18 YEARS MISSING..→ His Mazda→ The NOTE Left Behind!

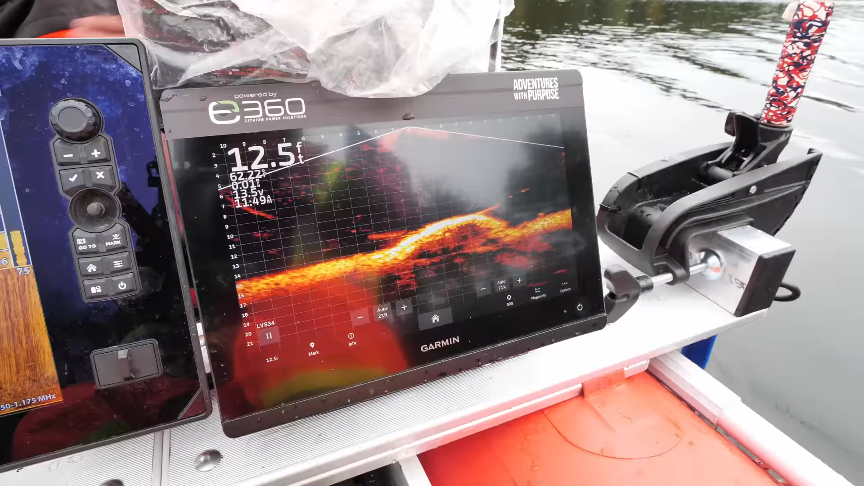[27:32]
On screen: depth 12.5 ft
But you are dealing with the dam also and water going down, but it sure is shiny up there.
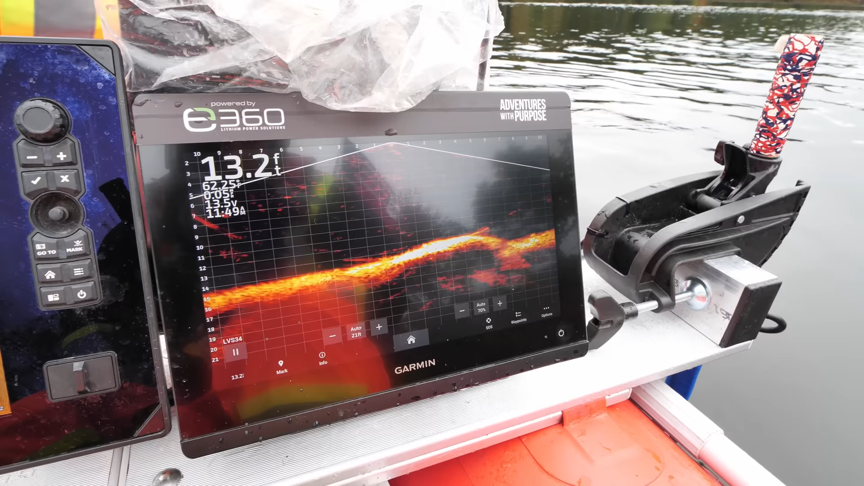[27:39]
On screen: depth 13.2 ft
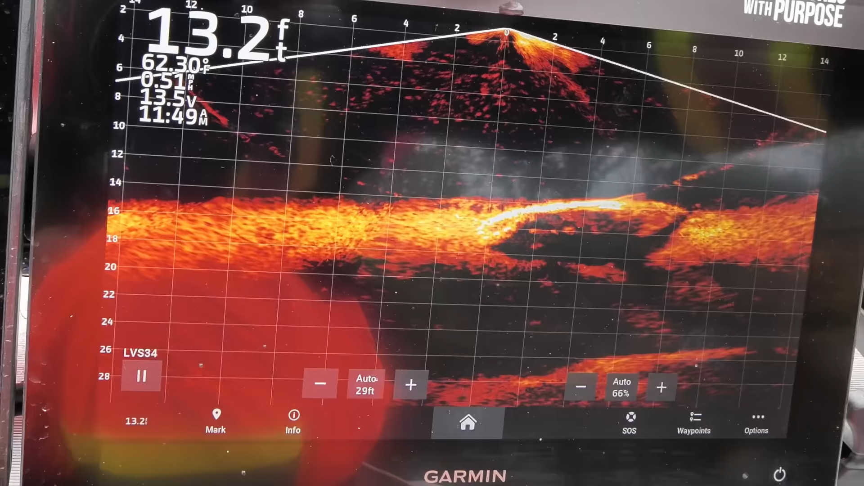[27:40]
On screen: depth 13.2 ft, water 62.30°F
Yeah, I mean, I have no truck features on it.
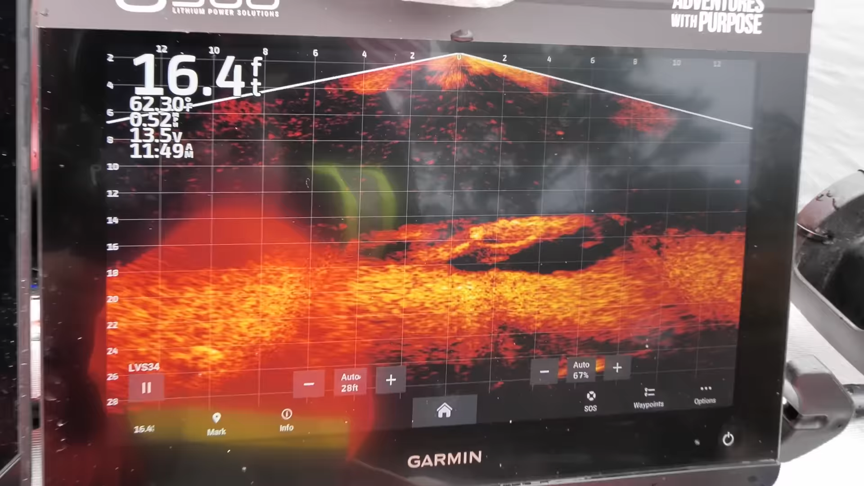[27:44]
On screen: depth 16.4 ft
It's off to my right a little bit. Let me spin you around a little bit. I mean, it just has no truck shape to it.
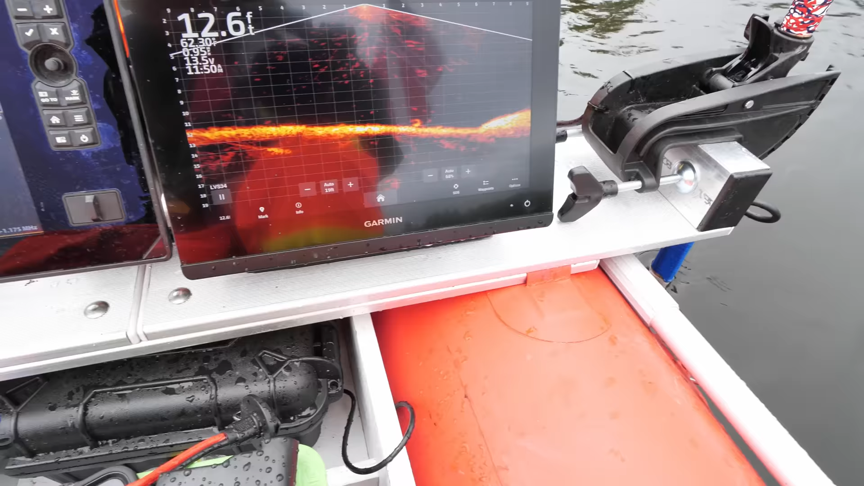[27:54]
But I don't feel it either. All right, it's coming up right here. Right there.
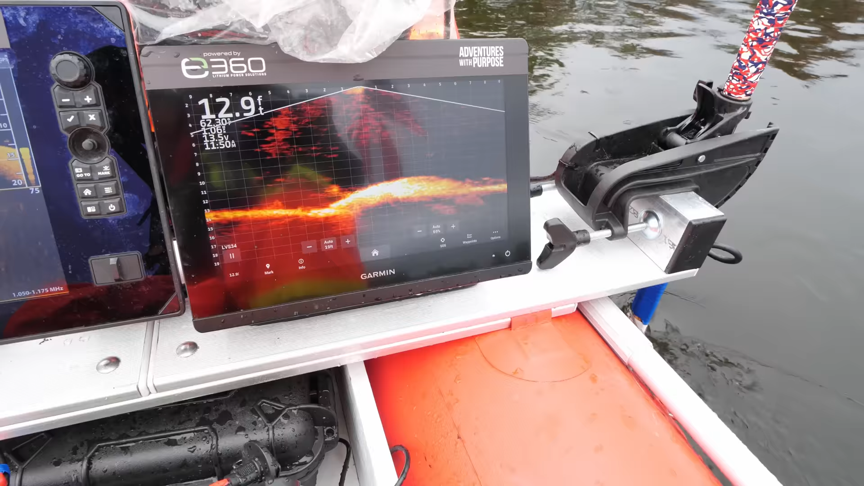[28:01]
On screen: depth 12.9 ft
You're right on top of it right now. You should feel it now.
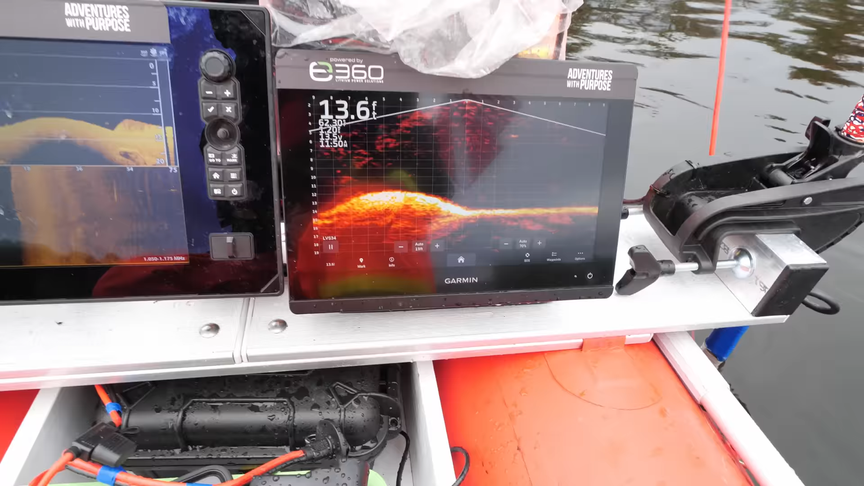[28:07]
Yeah, I feel that. More of a sand, a sandstone. Yeah, that's not metal.
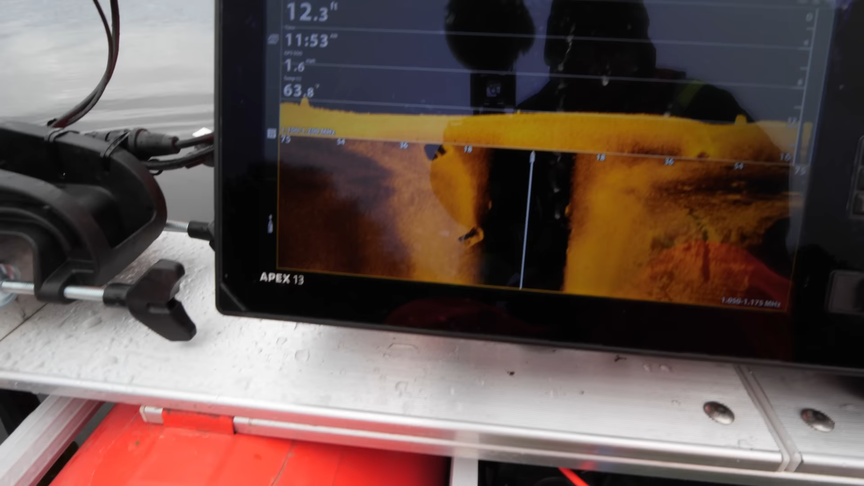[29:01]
Nowhere to far off, I would think. Yeah. Except, wait, right there.
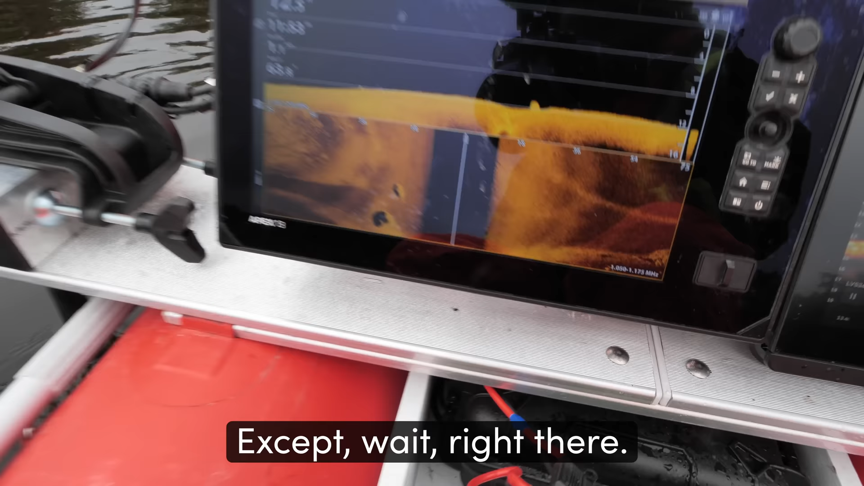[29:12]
Yeah, right there.
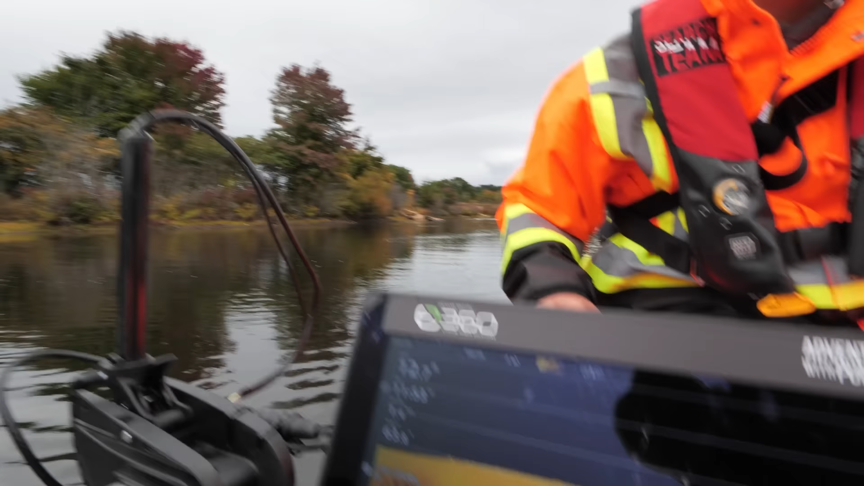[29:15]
I don't think it was long enough though. Watch as we come back up on it.
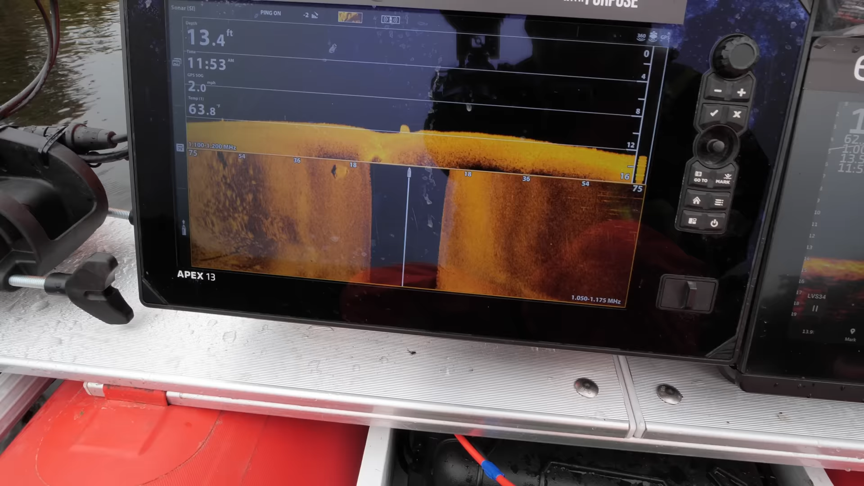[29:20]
On screen: depth 13.4 ft
It's right there, that's a different angle. This one right here, that's what I'm interested in. Off to the left, just a little bit. No, not yet. I'm gonna hit it some different angles.
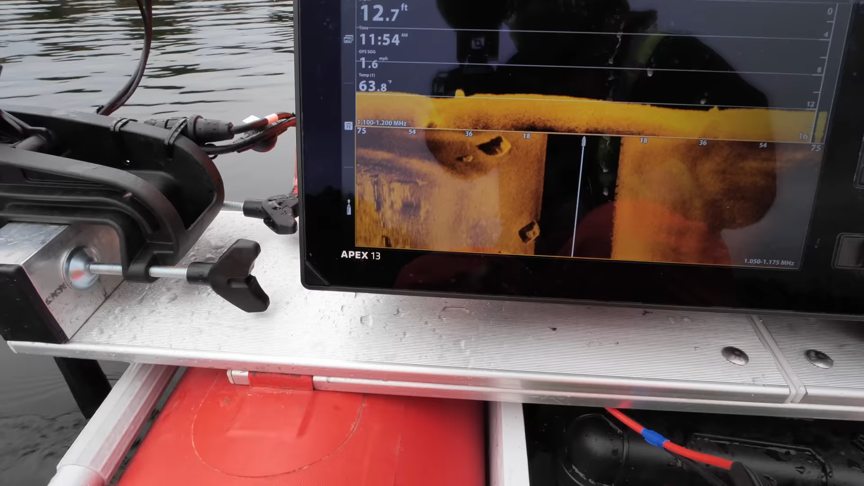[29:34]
On screen: depth 12.7 ft, water 63.8°F
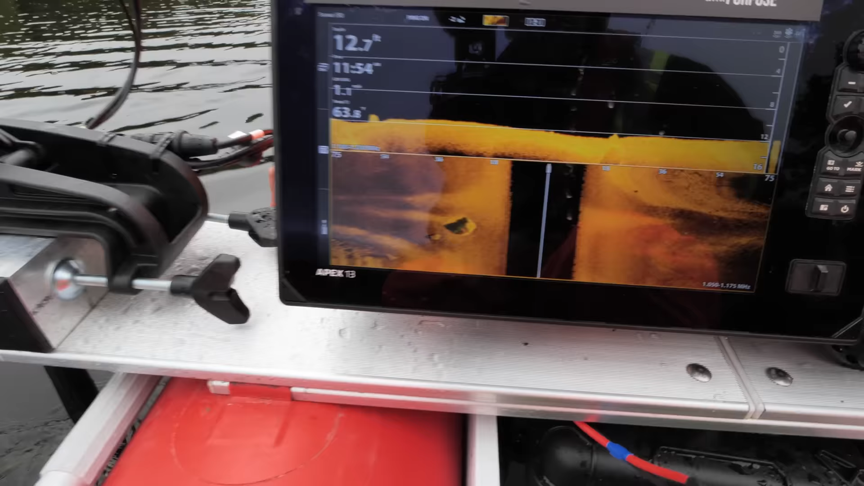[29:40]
On screen: depth 12.7 ft
But the truck should also fill this much space versus this much space. Right.
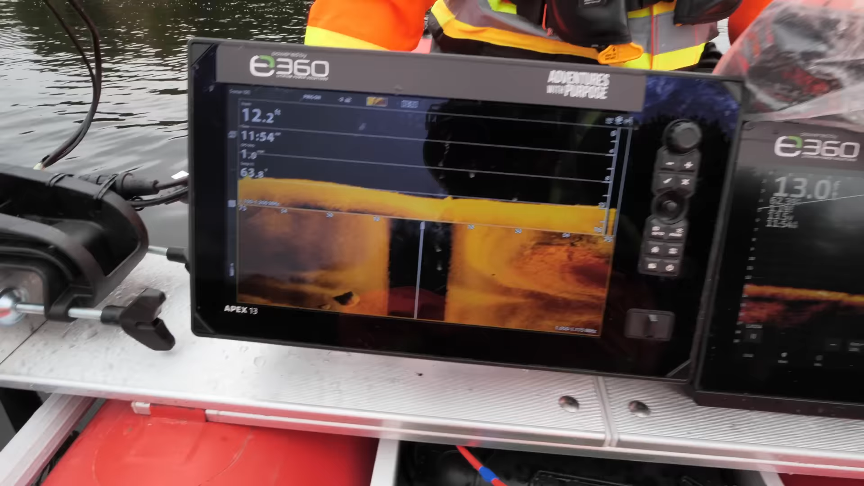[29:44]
So it's not large enough when it comes to the size we're looking for.
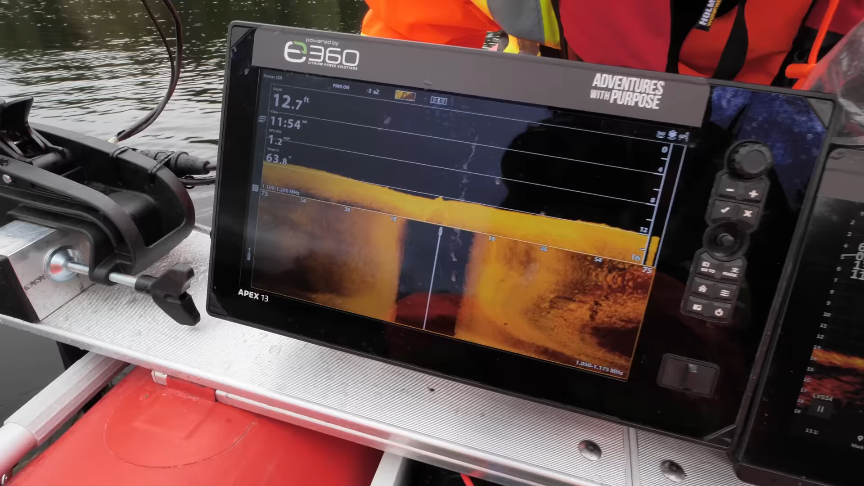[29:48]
On screen: depth 12.7 ft
But, whoa. That looks like a truck, doesn't it?
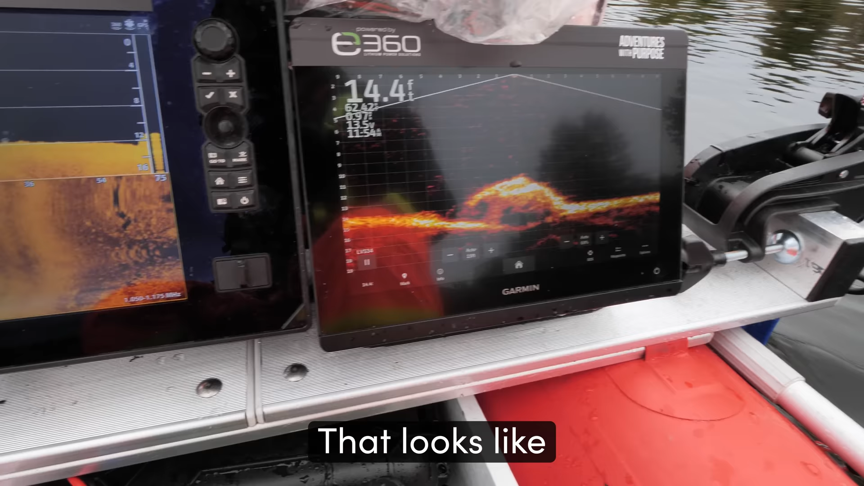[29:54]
On screen: depth 14.4 ft
I wouldn't say truck. Look, you got an opening in the back.
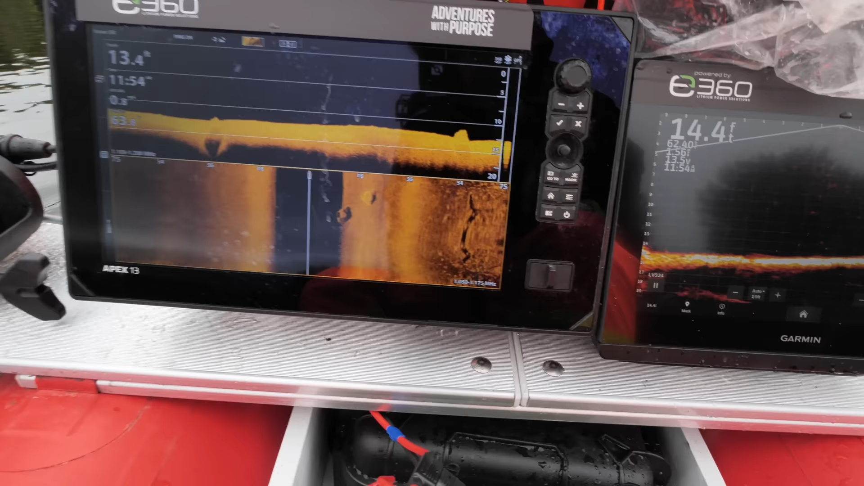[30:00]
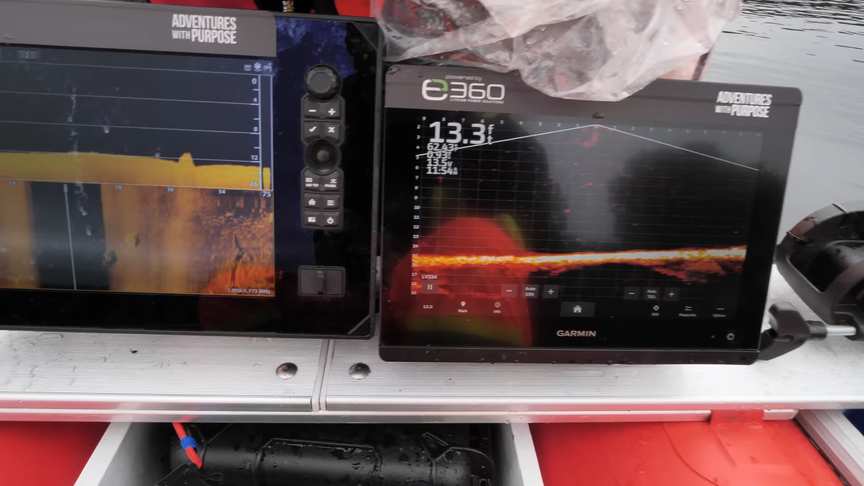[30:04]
On screen: depth 13.3 ft
Come back over it, right here. Let's see. Where's the back? Okay, I see.
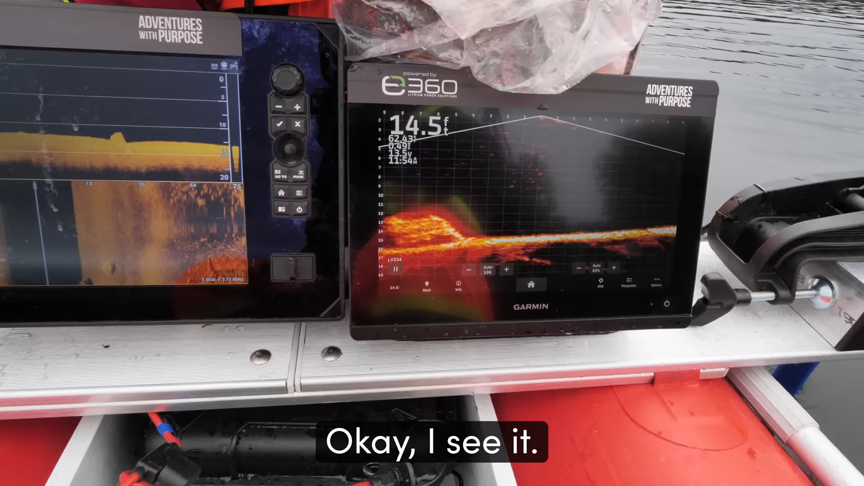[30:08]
Okay, so look at the width of it. We're 4 feet there. Now let's go around it.